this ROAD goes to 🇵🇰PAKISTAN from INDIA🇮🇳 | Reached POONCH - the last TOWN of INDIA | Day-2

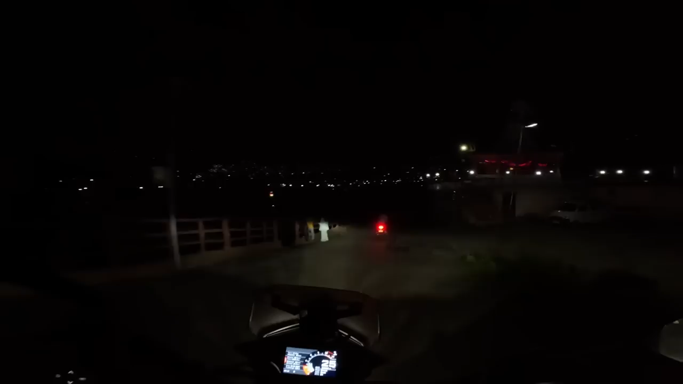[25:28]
और ये है पूरा पुंछ शहर। तो भाई मिल गया हमें अपना स्टे और